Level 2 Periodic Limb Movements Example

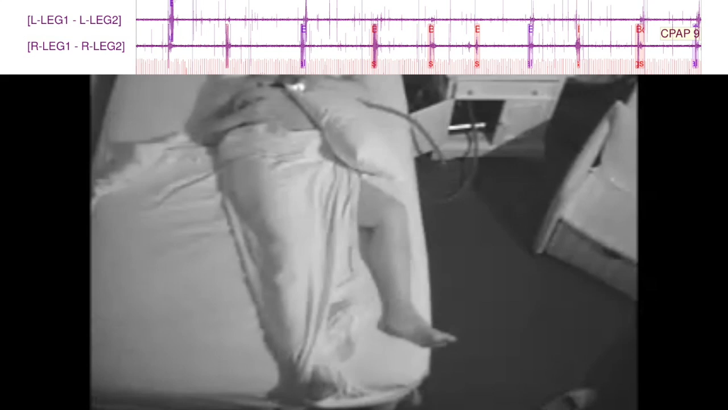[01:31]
It is showing the intermittent periodic limb movements as they occur. In this individual, pay attention to both feet. They will move together with periodic limb movement contractions.